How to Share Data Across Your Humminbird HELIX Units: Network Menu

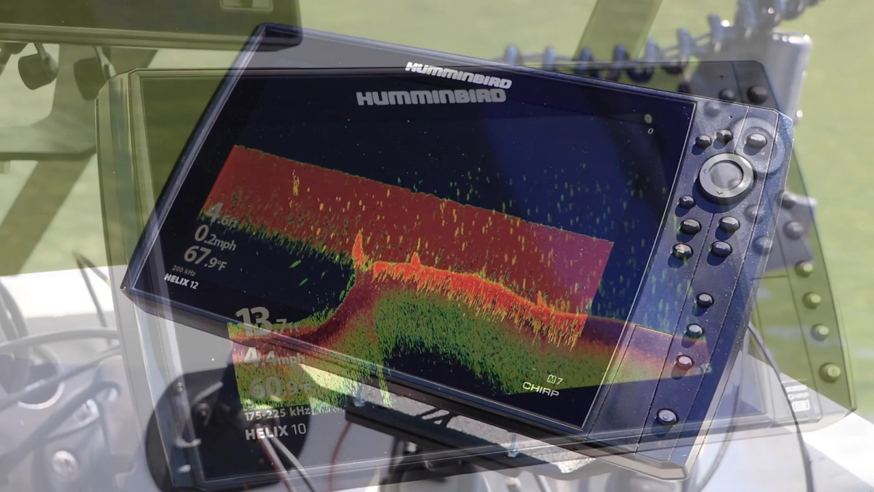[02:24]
my network to provide traditional 2D sonar as well as imaging data to each of my network units.